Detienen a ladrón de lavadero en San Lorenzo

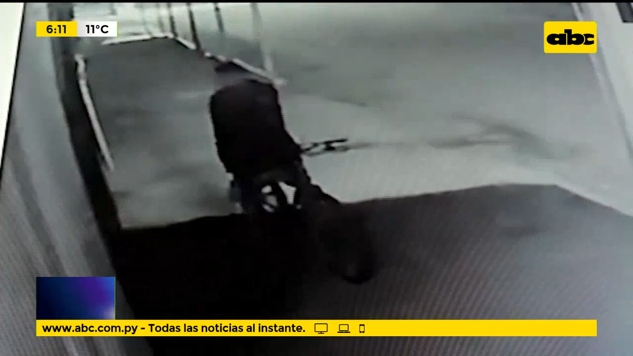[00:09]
Se trata de Alcijo El Simodel Aranda, de 22 años, que ingresó a un local comercial por la ventana y sustrajo varios artículos, artículos menores.
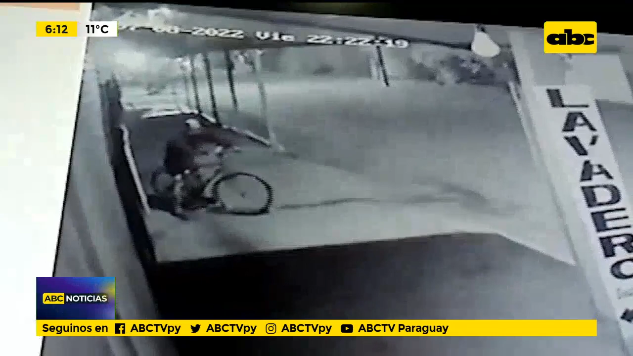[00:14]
Estamos hablando de un lavadero. El hecho quedó registrado en la imagen del circuito cerrado y el propietario le acercó a la policía,
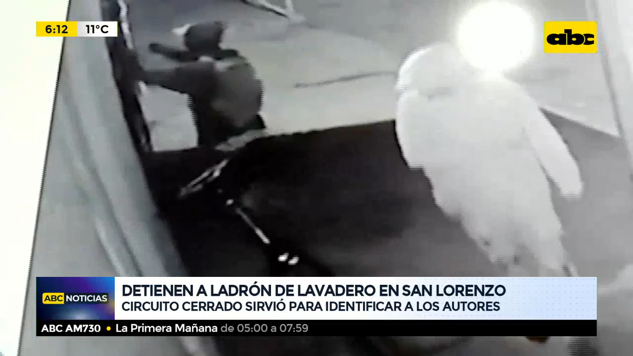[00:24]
se le identificó y precisamente se le detuvo a Alcijo Simodel en una de las calles de Luque.
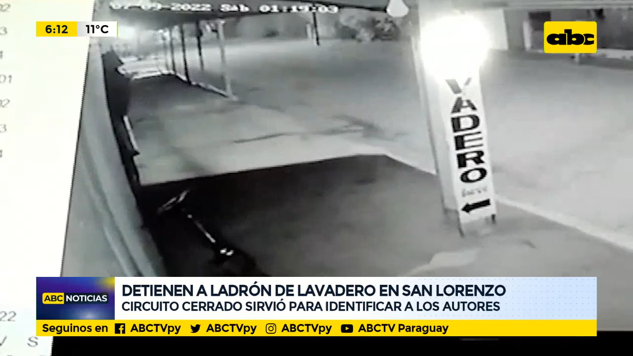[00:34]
El robo se produjo, mejor dicho de San Lorenzo, el robo se produjo sobre la calle La Pacho Casi y Pati y tiene su compañero, que ya fue también identificado por la policía y es cuestión de horas o de días nada más para que se le pueda detener.
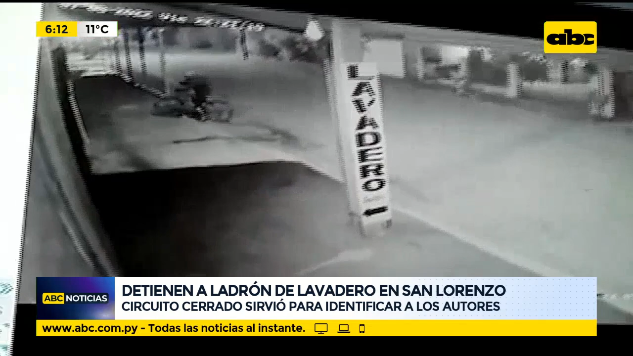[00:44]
De hecho, esta persona que está en bicicleta, que estamos observando la imagen, fue el que ingresó primero y al que se le detuvo y tiene cinco antecedentes con 22 años de edad.